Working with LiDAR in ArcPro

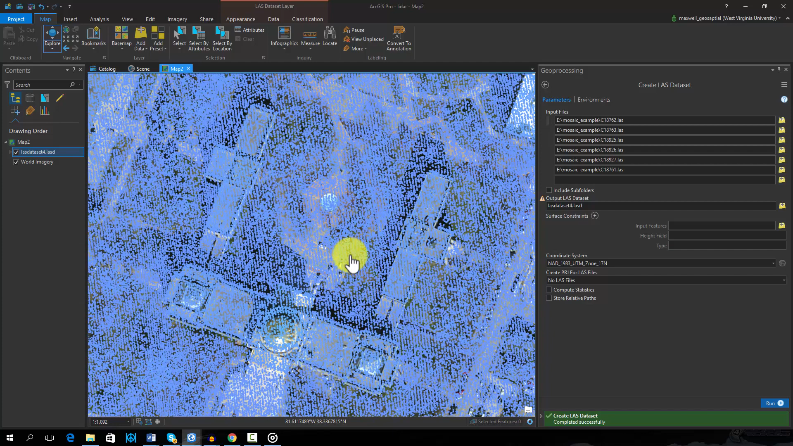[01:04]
The LiDAR data used in this example have the ground points classified. Here I am filtering the data so that only ground points are shown.
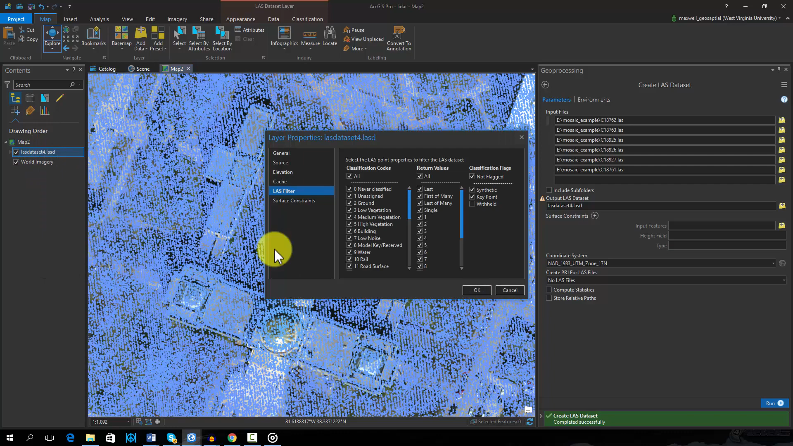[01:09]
Note that non-ground points, such as points returns from buildings, have been removed.
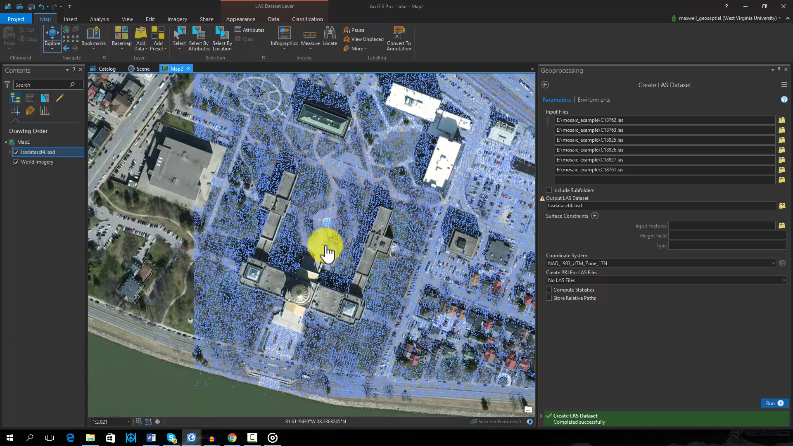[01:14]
It is possible to convert the point data to a raster surface. This can be done using the LAS dataset to Raster tool. In this example, we will create a digital elevation model, or DEM, using only the ground points. This tool will honor the filter applied to the LAS dataset. We will use the bending method with the voids filled using a linear interpolation.
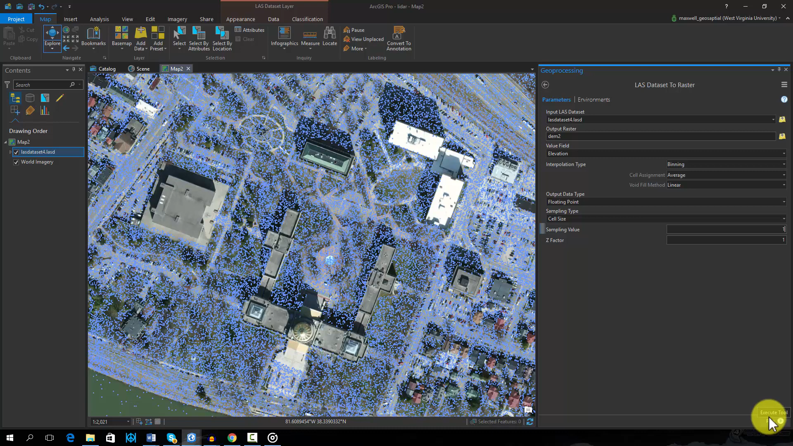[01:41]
We will define the cell size as 1 meter. Here is the resulting surface.
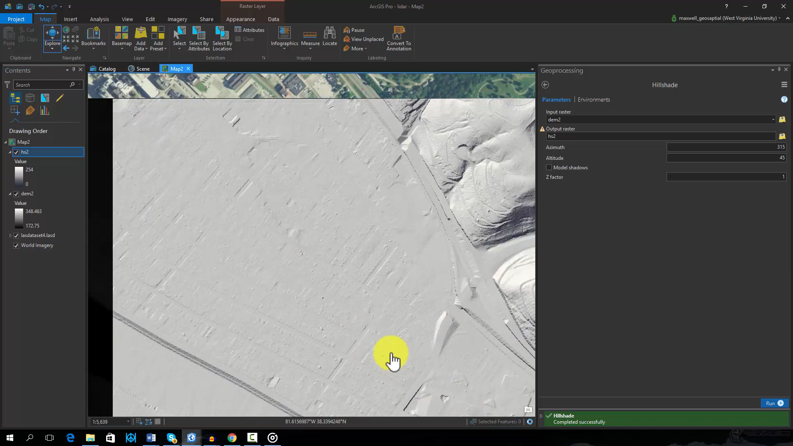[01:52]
From this surface, I have created a hillshade. As you can see, the lighter data provides a very detailed representation of the terrain.
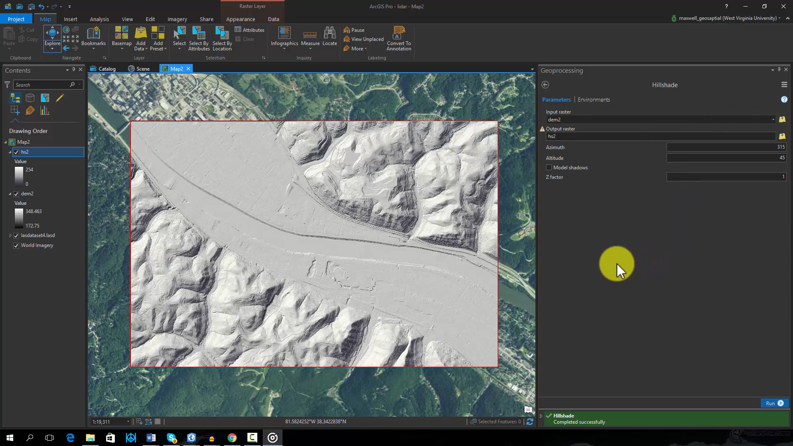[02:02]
I will now change the filter so that only first of many or single returns are used.
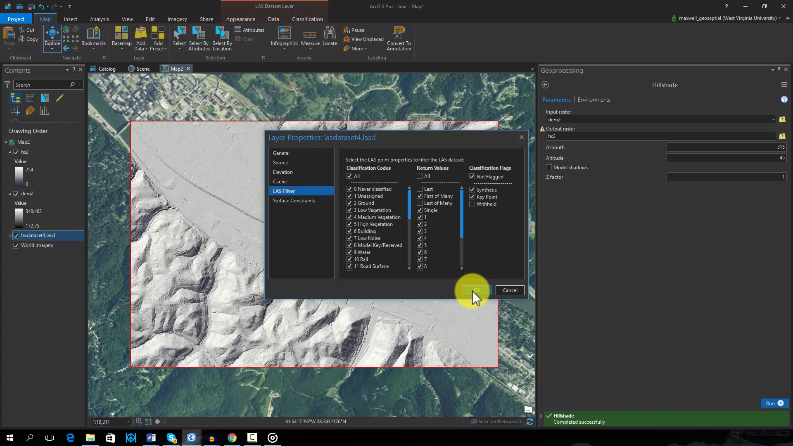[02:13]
Using the LAS dataset to Raster tool again, we are able to create a digital surface model, or DSM, that incorporates the ground and above-ground features, such as buildings and trees.
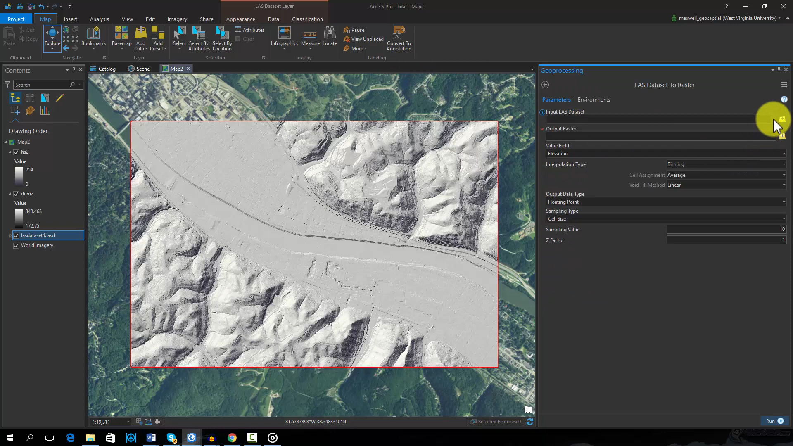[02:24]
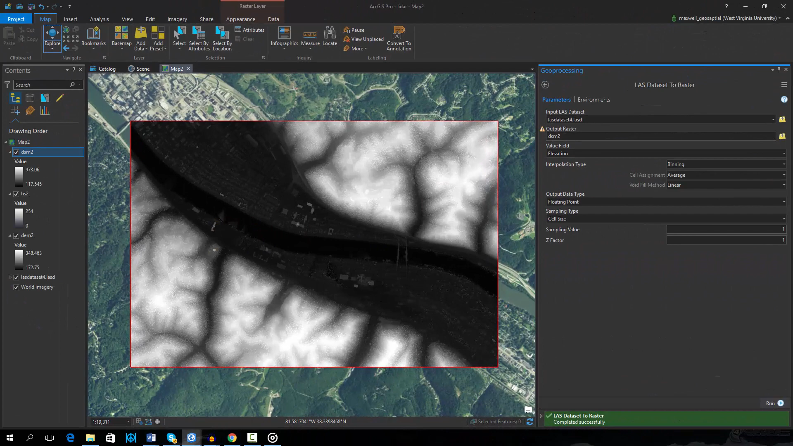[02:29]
Here is the resulting digital surface model. Note that above-ground features are incorporated into the surface.
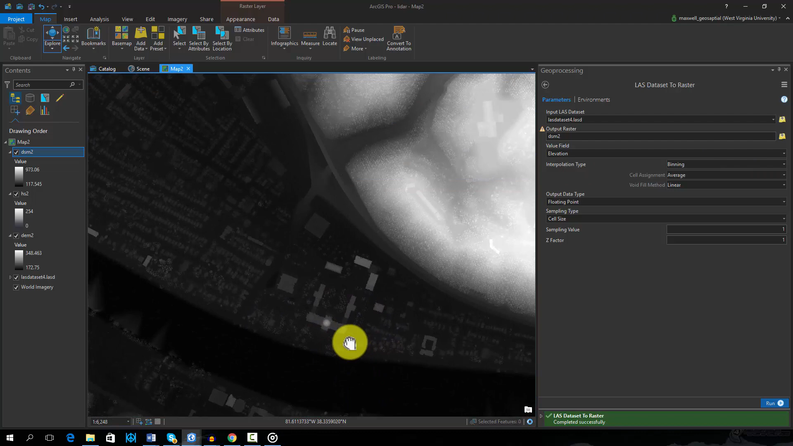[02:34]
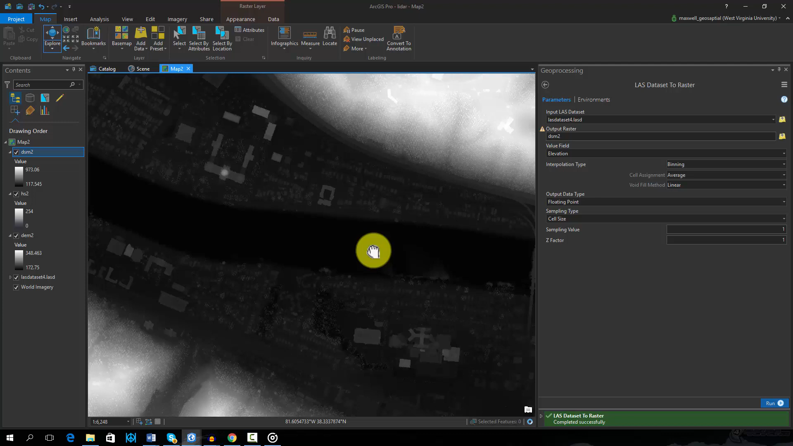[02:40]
In order to create a grid of the height of above-ground features, we can subtract the ground elevation surface, or DEM, from the digital surface model, or DSM.
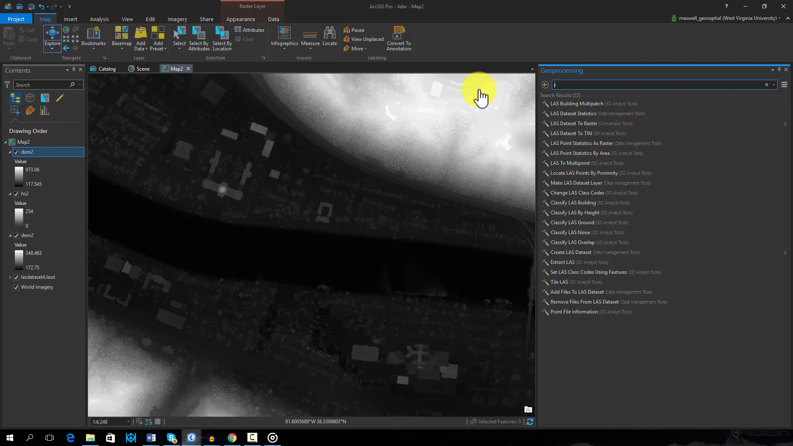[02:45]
The result will be a normalized digital surface model,
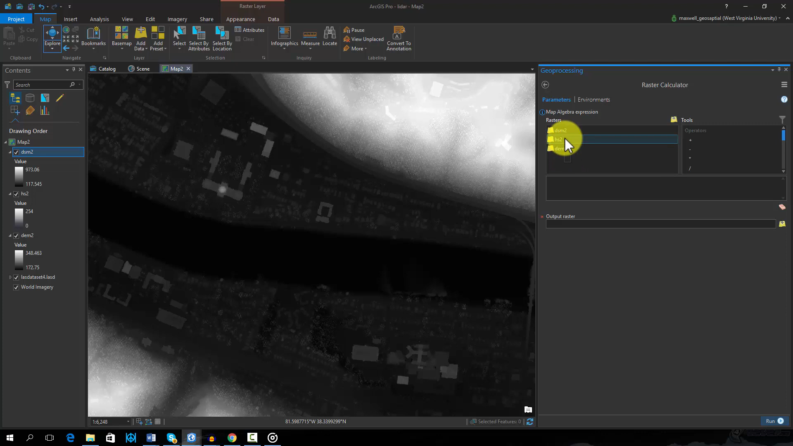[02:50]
or NDSM, in which the ground elevations have been removed.
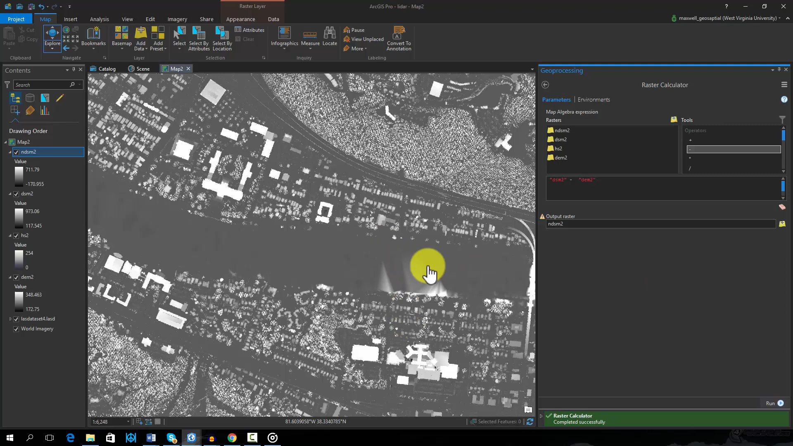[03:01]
This demo provides a few examples of the wide variety of analyses that can be completed using LiDAR data and ArcGIS.